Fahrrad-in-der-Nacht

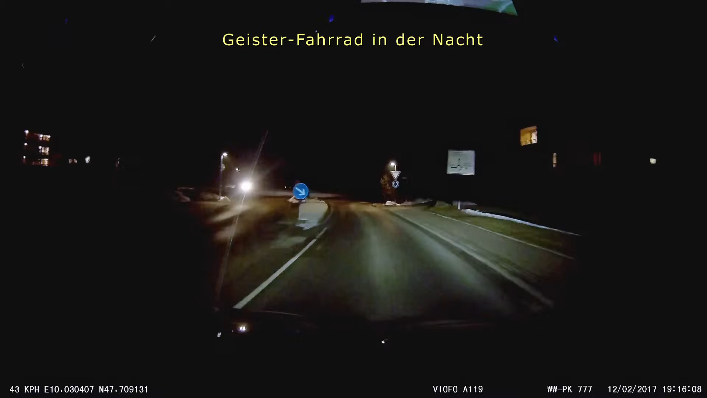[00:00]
Boah, 10. Ja, bekloppte. Schwarzes Fahrrad ohne jede Beleuchtung, ohne jeden Reflektor.
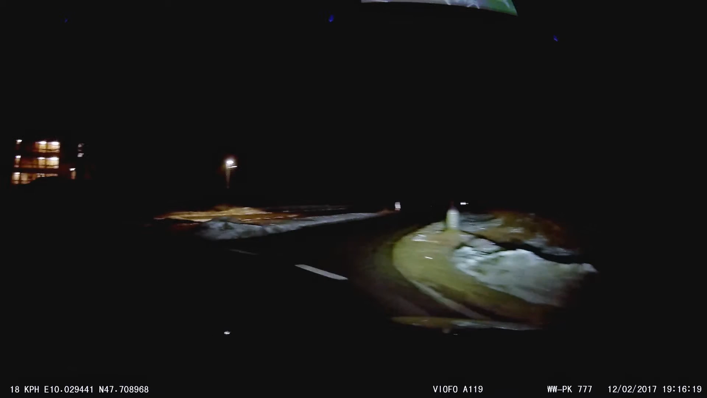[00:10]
Links und Rechtsverkehr. Ja, ja. Ob ich den hier drauf habe auf der Kamera? Kannst du mal gucken.